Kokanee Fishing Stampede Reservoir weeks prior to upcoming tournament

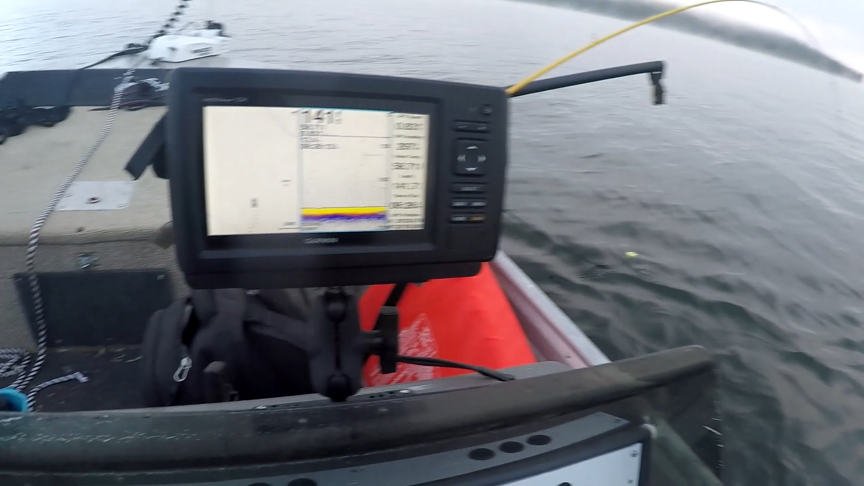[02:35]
Look right here, there's a bunch of fish. There's one of my downriggers.
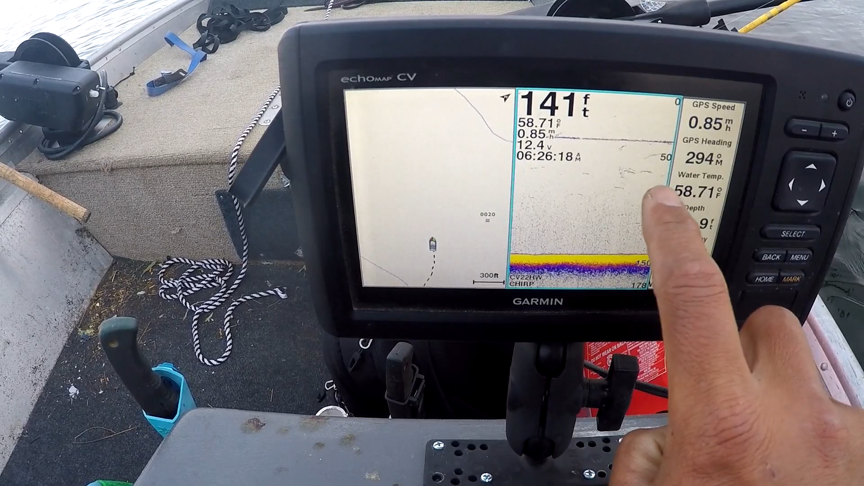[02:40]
On screen: depth 141 ft, water 58.71°F, speed 0.85 mph
Looks like I'm gonna need a lower one of them, so we'll adjust as we go. Let's see what happens. Come on,